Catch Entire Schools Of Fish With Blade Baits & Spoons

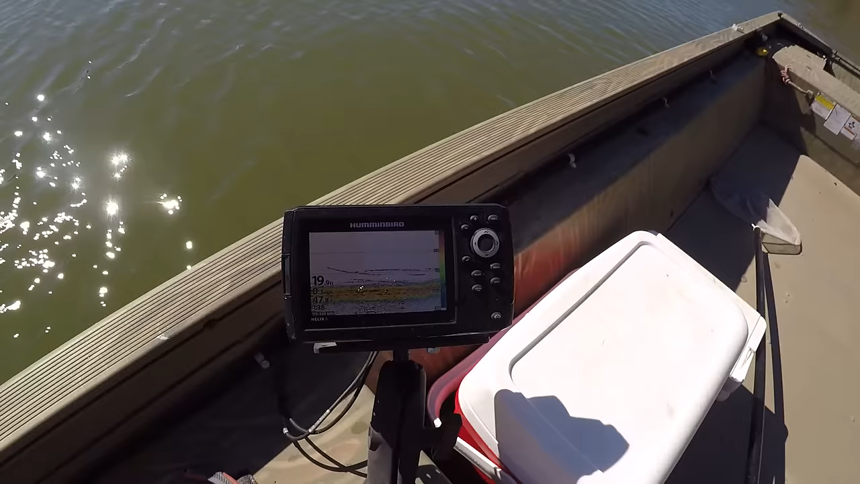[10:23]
I'm catching them from 20 to 24 feet of water. But look at the shad right here showing up. It is full of shad right here. That little cheap hummingbird depth finder, I'm going to tell you, I'm not going to put a better one on there until it wears out.